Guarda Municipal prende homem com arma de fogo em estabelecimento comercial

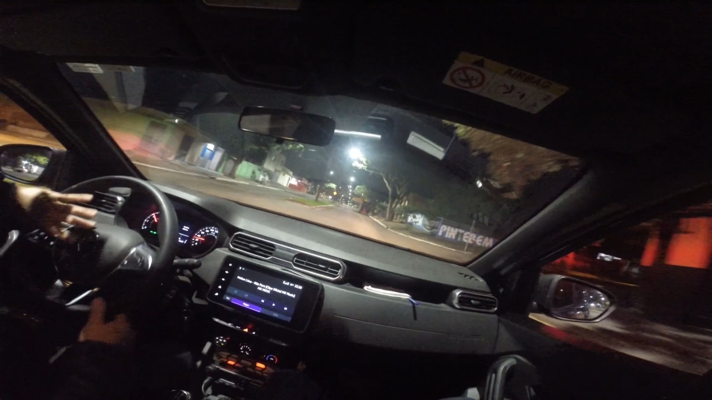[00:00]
O vídeo de uma câmera acoplada à farda de um dos agentes mostra o momento em que a GM chega até o local. A denúncia era de que havia um homem com um revólver que estava atirando para cima de dentro de um carro na Avenida Domingos Sanches, no Jardim Morumbi.
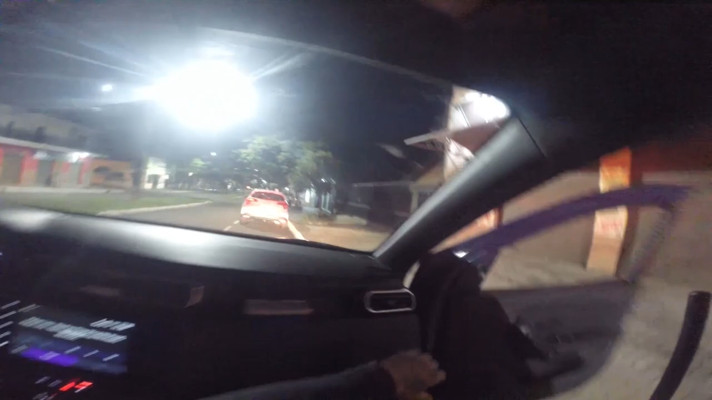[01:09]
deslocou até o local, onde o veículo foi visualizado na frente de uma tabacaria. A equipe adentrou dentro da tabacaria, onde foi questionado e, de imediato, um dos indivíduos que estava no local se apresentou como o dono do veículo. Ele foi revistado na parte externa da tabacaria.